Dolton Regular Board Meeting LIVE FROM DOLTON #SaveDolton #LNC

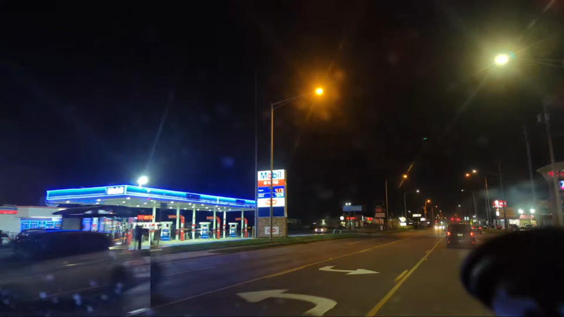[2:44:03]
Yeah, let me over. Nigga, I was trying to get over too with your bitch ass. Nah, but go ahead. Oh, right on, cuz. Right on, bro. That's love. We are officially on Sibley. See, they even nice out here in traffic. That motherfucker got behind. He's like, nah, you got it, bro. I see what you was doing. Oh, man, right on, nigga. Who else is, this is unrivaled coverage and it's due to unrivaled research.
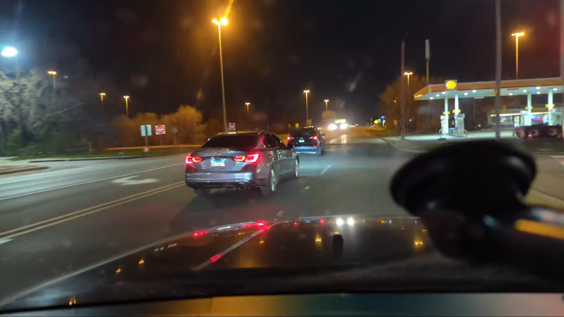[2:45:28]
Now that we're leaving Dolton, looks like Dolton police may be up there.